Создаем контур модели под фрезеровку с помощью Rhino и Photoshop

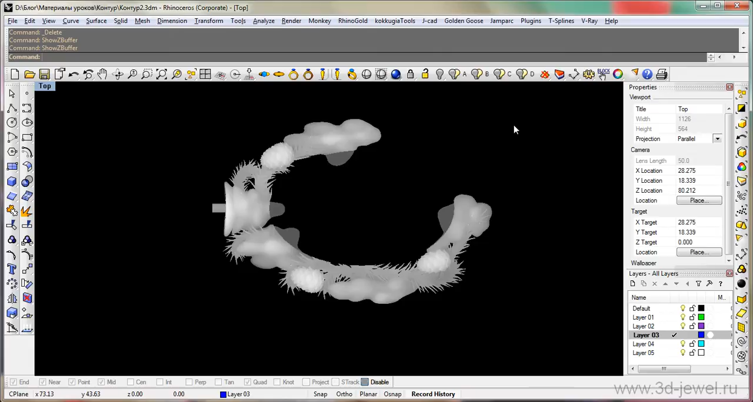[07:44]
выйти из режима z буфер он нам больше не понадобится и сейчас давайте произведем экспорт только что созданного нами файла для этого откроем папку